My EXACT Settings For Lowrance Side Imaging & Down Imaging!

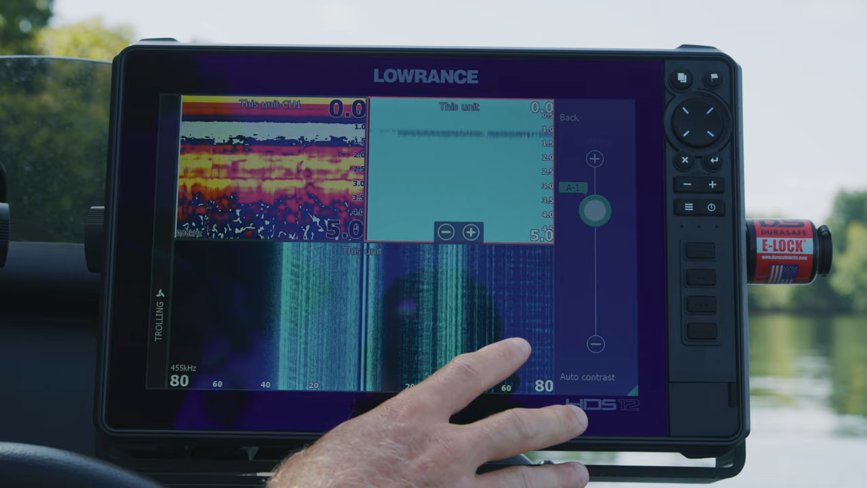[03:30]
on the water how to play around with that and what i like to do but typically down one on the contrast is is just what i like preferably in the palette i've been using the blue palette lately i've always been a fan of the number eight palette um but i've i've kind of my eye feels like
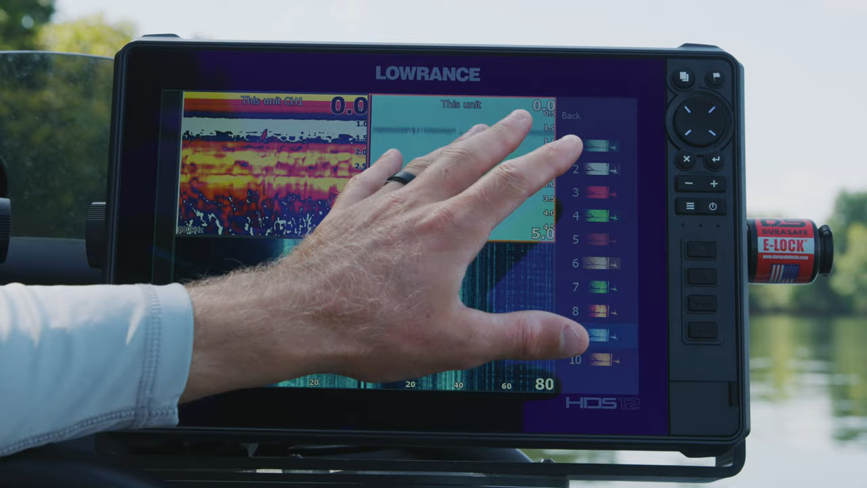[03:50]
i i pick things up better with the blue palette so uh like i said that's all this is
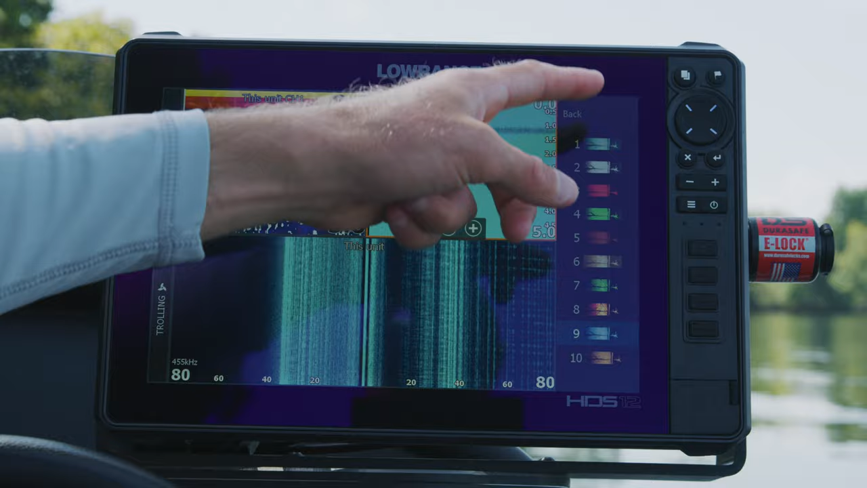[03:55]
all personal preference play around with these palettes especially if you're new to a
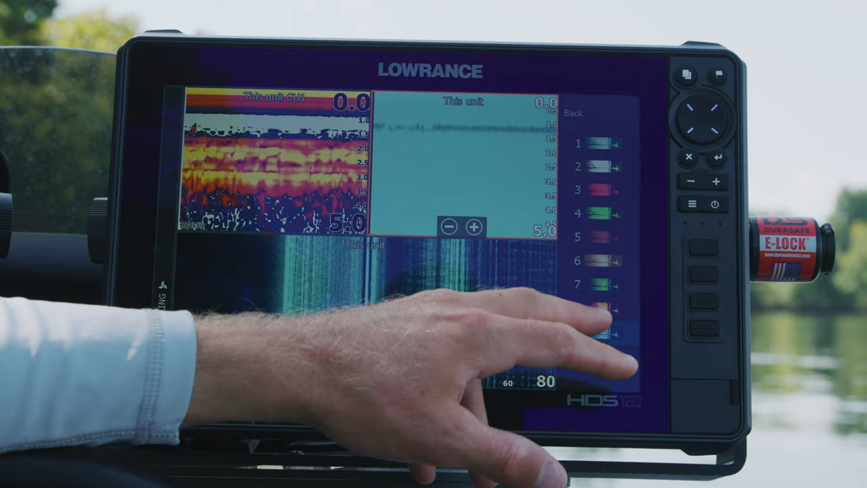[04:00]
unit new to lawrence or whatnot try to go play with different palettes because
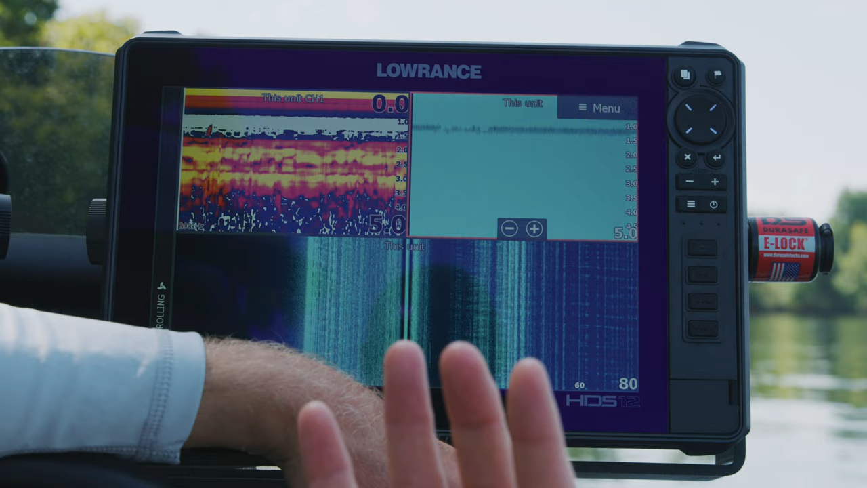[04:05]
different people's eyes see things differently so that's a major major deal
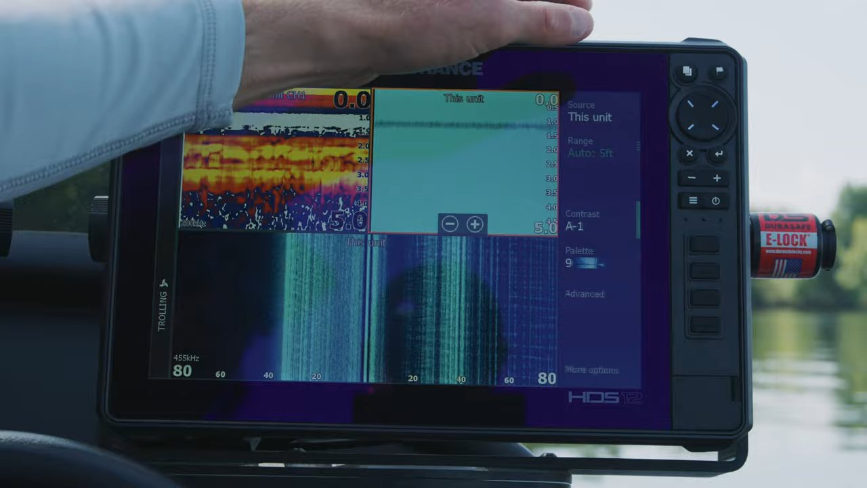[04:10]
um go we'll go into advanced again surface clarity i have that set on low like i said i'm going to try to pick up as much detail as possible
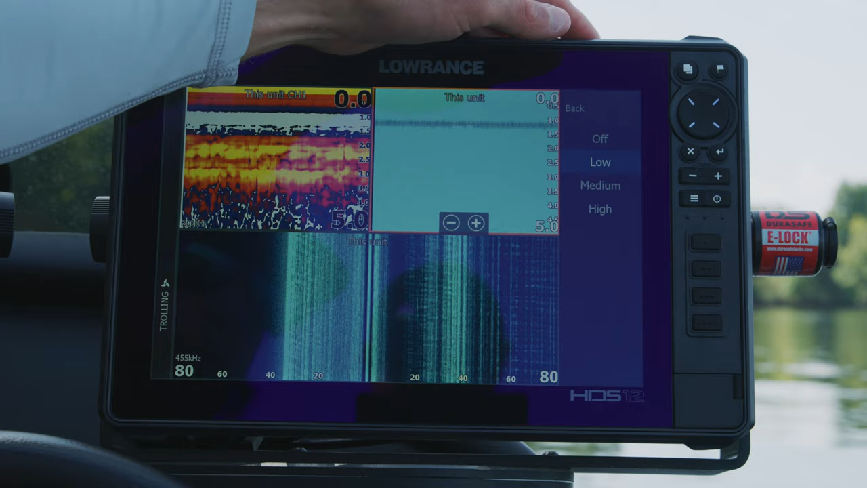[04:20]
by having that i never have it off i always usually leave it on low last but not least is my side imaging settings i
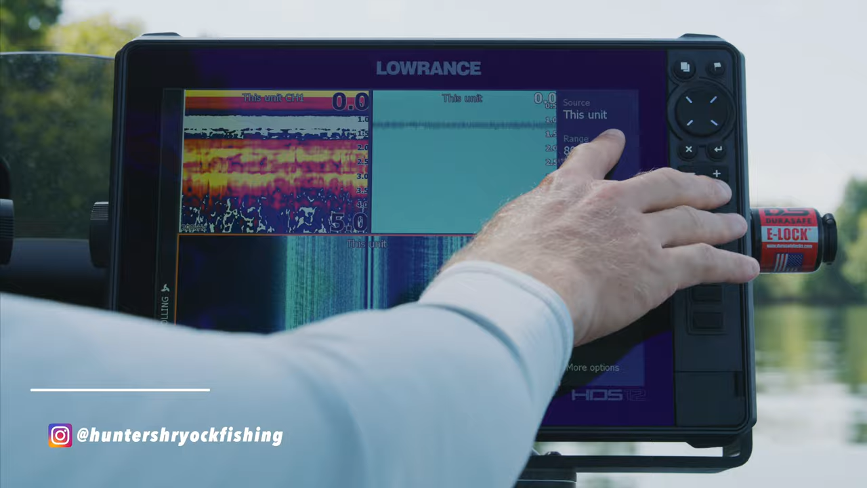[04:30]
always have basically my range i'll start off with it i always set my range up on my own i don't do it on auto uh you can put it on auto and it'll adjust to you know basically the depth that we're in right now so two or three feet it's putting it at 15 feet but i always like to keep it you know 60 80 100 feet obviously when i'm out there graphing but i adjust that accordingly
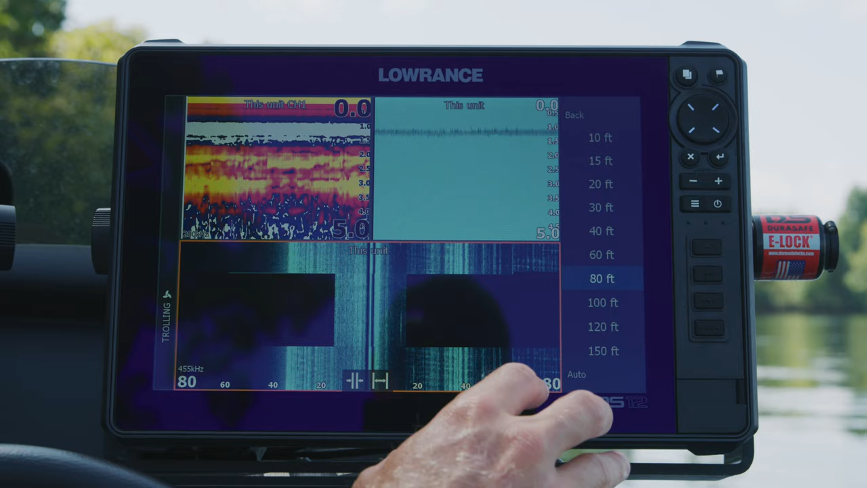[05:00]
to what i want to be seeing frequency 455 kilohertz is basically what i run you can run the 800 kilohertz i play
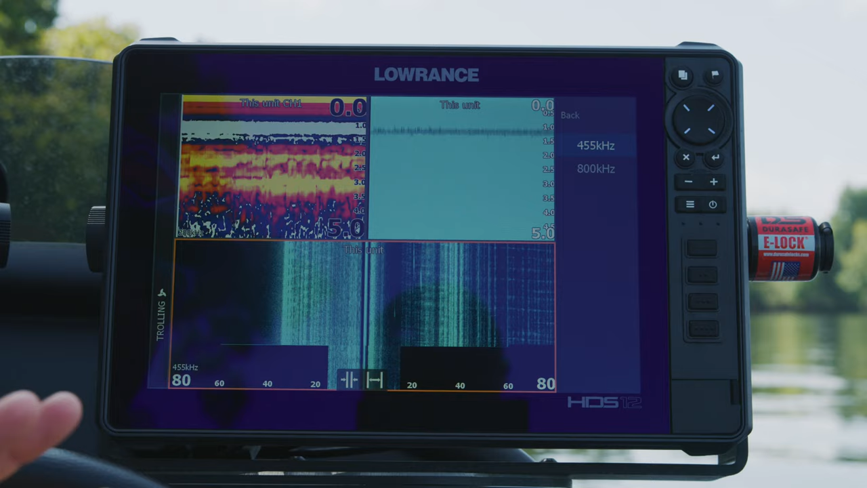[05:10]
around with it uh different bottoms stuff like that but more times than not i'm running the 455
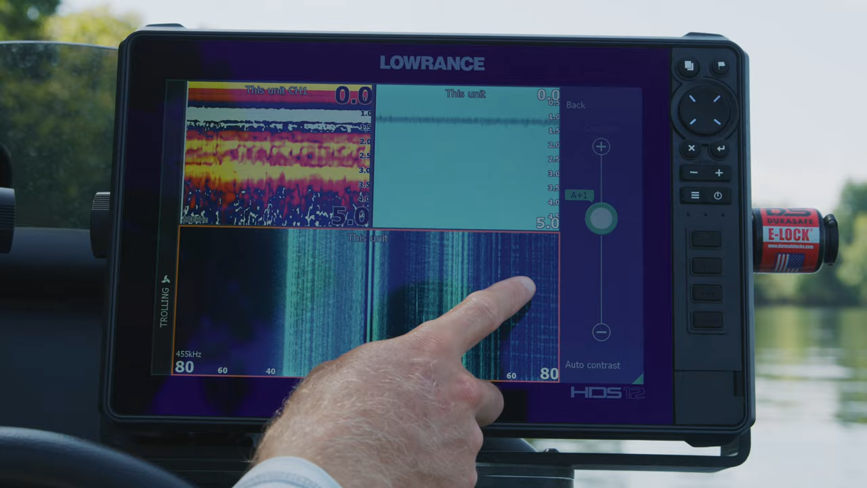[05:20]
contrast i have this on plus one and on auto contrast and again same way with the down
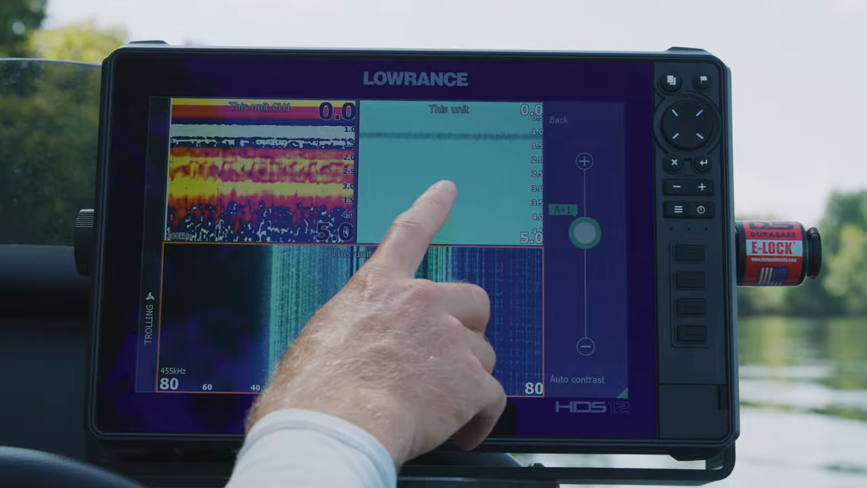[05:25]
imaging we'll see that out on the water here shortly palette again i'm going with the blue palette
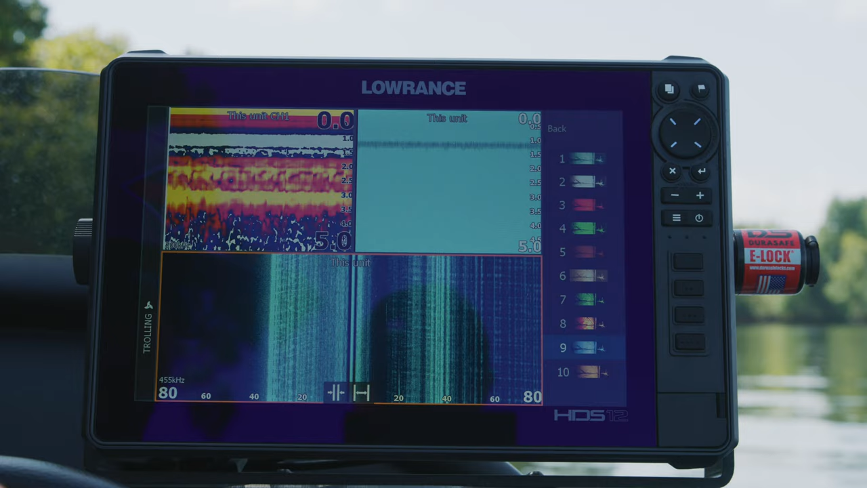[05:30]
same thing my eyes pick up things better it does seem to cast like more of a contrast more of a shadow on the blue but
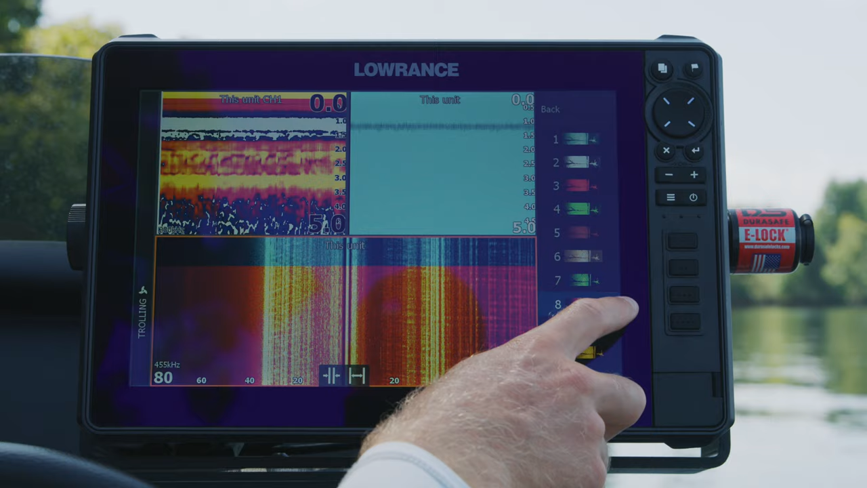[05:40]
this is always this has always been my go-to number eight but basically this year i've ran the blue palette the entire year so i i've really liked it i feel like i pick pick up fish better as well so we go into advanced surface clarity is on low as well so we'll get out of that
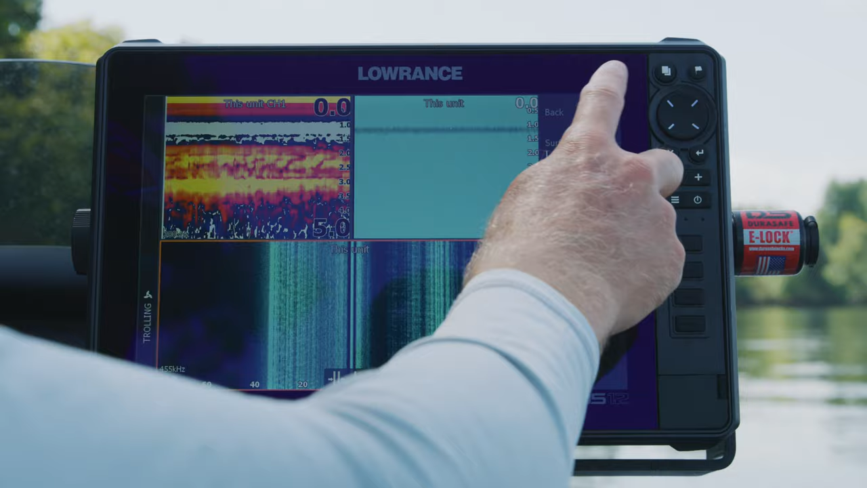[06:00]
and that's basically it don't run my range lines i can basically see it all right here but that right there
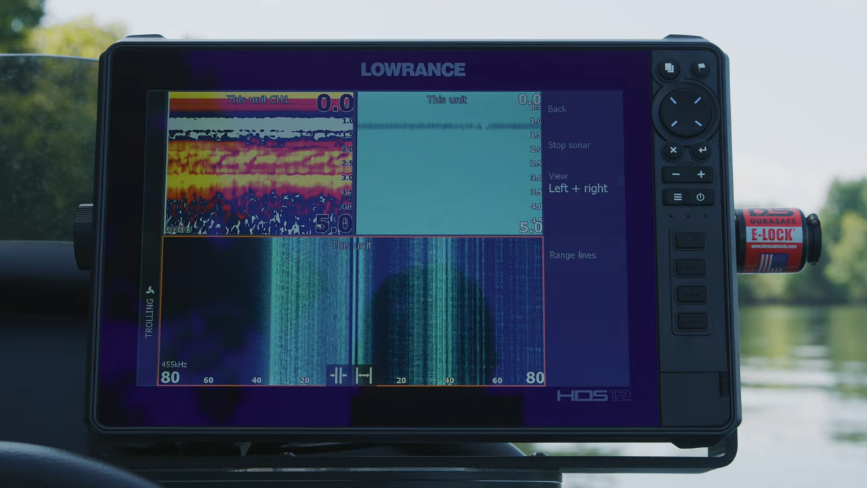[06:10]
is my general setup when i'm hitting the water all over the country or i'm fishing an offshore tournament these are the settings that i'm using and now
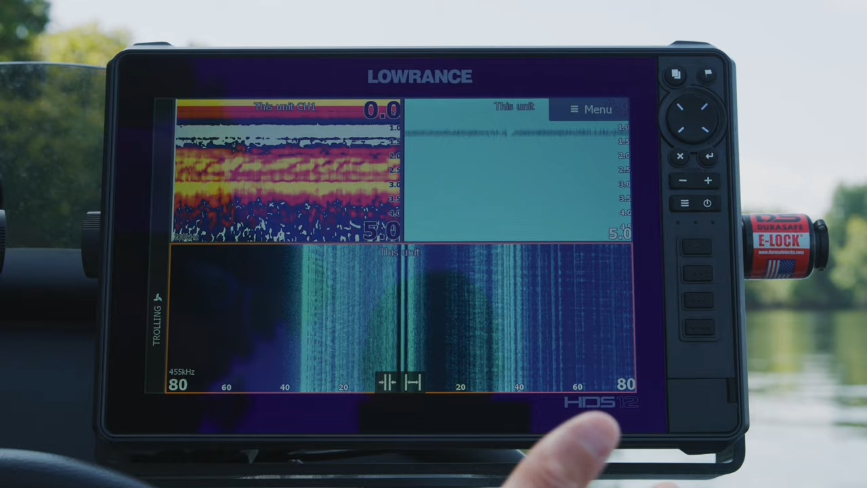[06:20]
we're going to go out and i'm going to show you how i tweak and play around with these settings
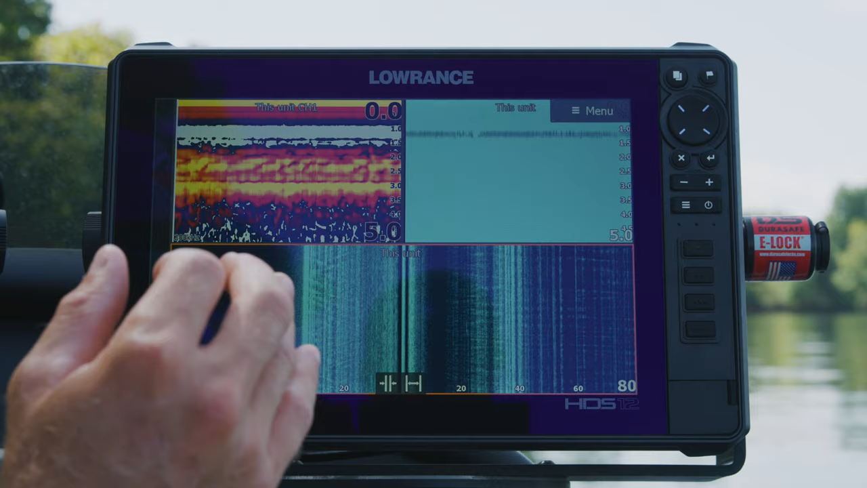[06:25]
uh basically on a day-to-day basis on given situations and a little side tip when you're graphing side imaging like